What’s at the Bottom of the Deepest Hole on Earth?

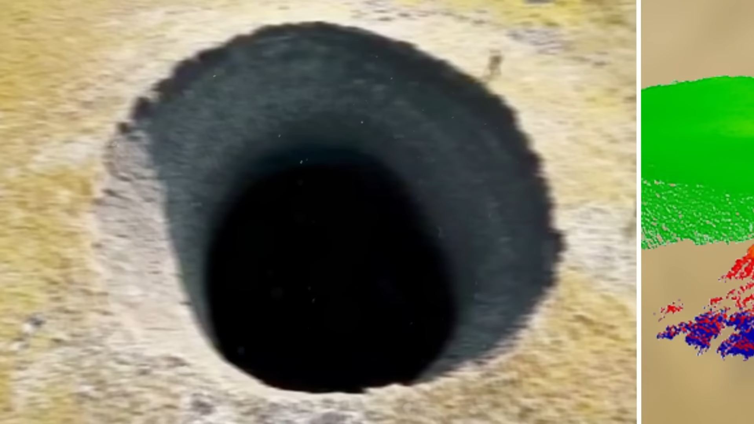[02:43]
This perfectly circular hole stretches 66 feet across and has a terrifying 170-foot drop.